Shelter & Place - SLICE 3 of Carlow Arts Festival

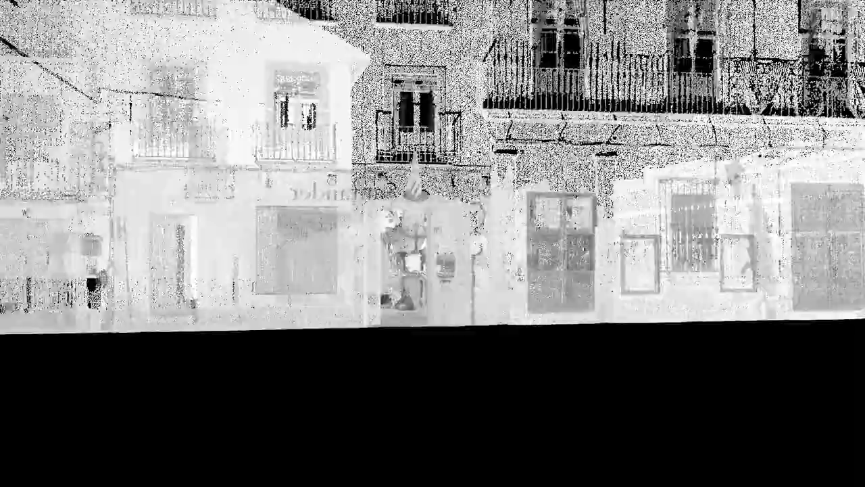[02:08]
this technology can be used to capture entire areas or even cities, but we were more interested in the
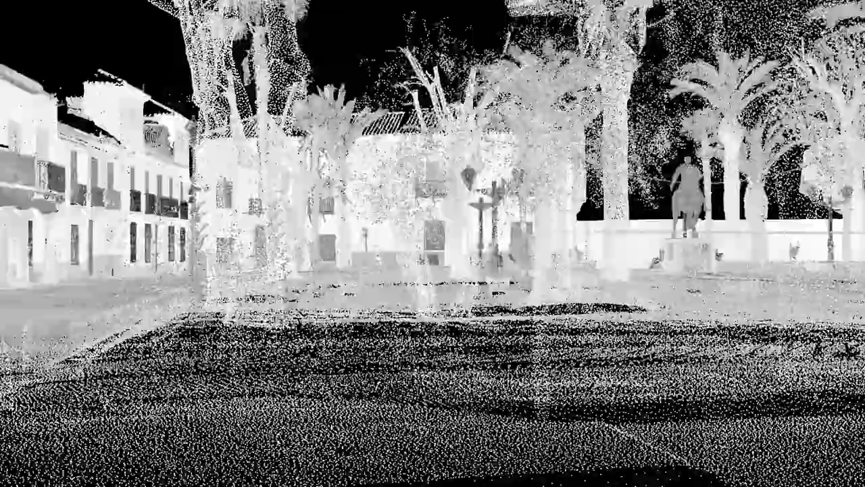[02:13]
internal stories, the unseen spaces, the domestic,